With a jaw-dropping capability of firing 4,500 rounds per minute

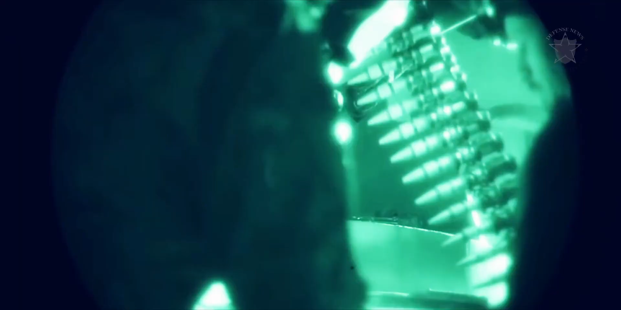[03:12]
The land version uses 20mm HEITSD, high-explosive incendiary tracer,
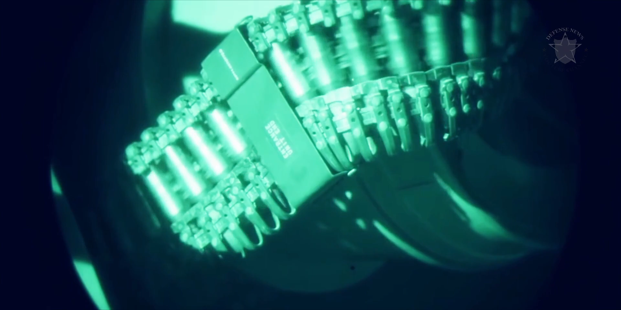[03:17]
self-destruct, cartridges, whereas the naval version shoots tungsten ammo.